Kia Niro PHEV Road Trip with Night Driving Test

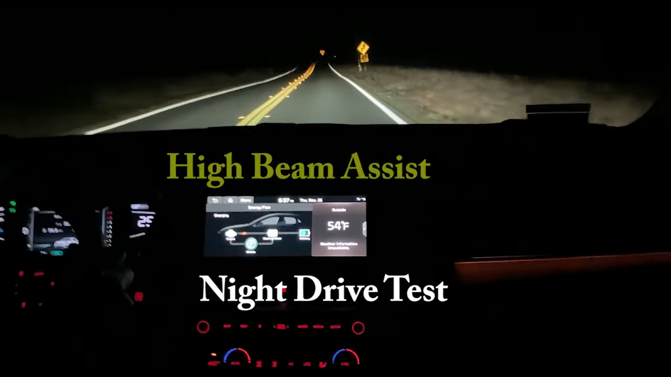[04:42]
They, there is an adaptive, uh, thing. Like, I think that if you put them on, they're supposed to dim when they see a car coming towards you.
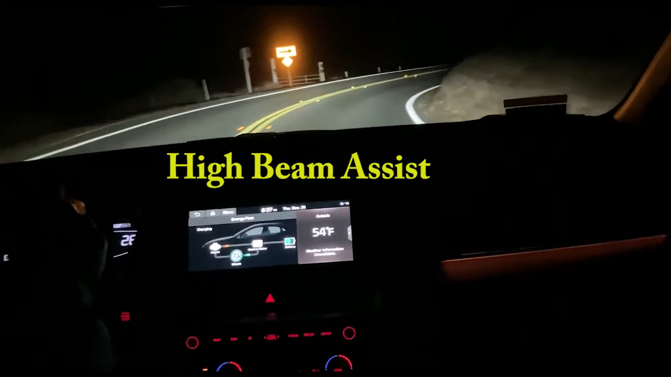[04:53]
Um, I guess I'll just leave them on high and see if that actually works.
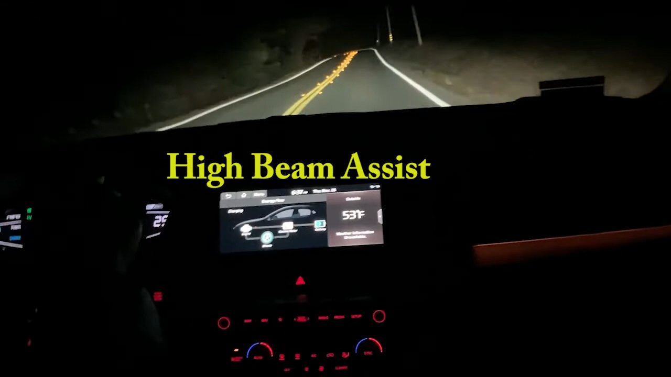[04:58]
But, um, I, this is, the, the light's good. What do you guys think? Oh, I think that, I mean, it's way ahead. Yeah.
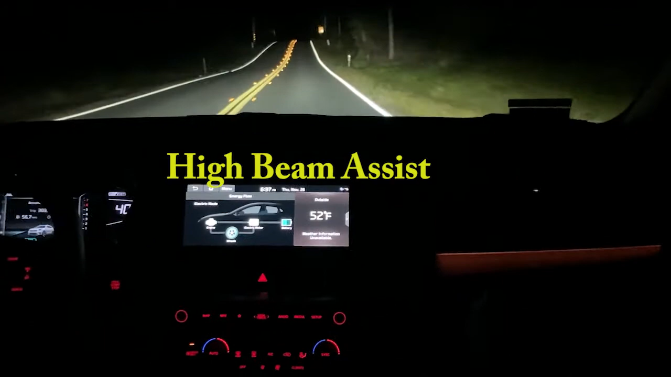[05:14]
I mean, I, I wanted the LED lights because I've noticed that my eyes aren't doing as well as I get older.
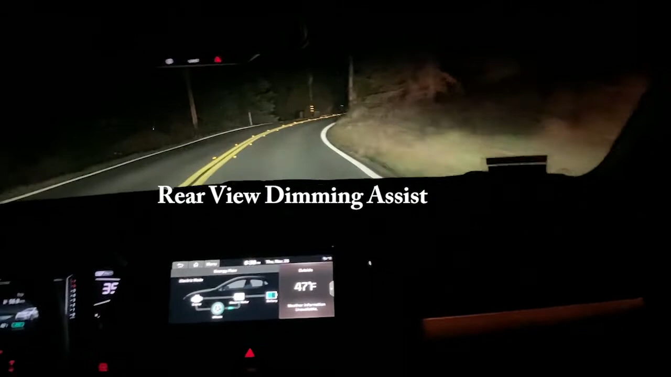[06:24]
And, actually, I think that just worked. So, it's brighter in my passenger mirror, but not my rear view mirror. Oh, hey, did you just see that? Yes, I saw that. The lights just dimmed off. Now, let's see if they come back on. Hi. Oh, they do. Wow. And the car is kind of driving itself a little bit here. Oh, good. There's someone slower than me. So, I won't feel bad. Yeah, I won't feel pressured. Under pressure. Oh, this is the turn.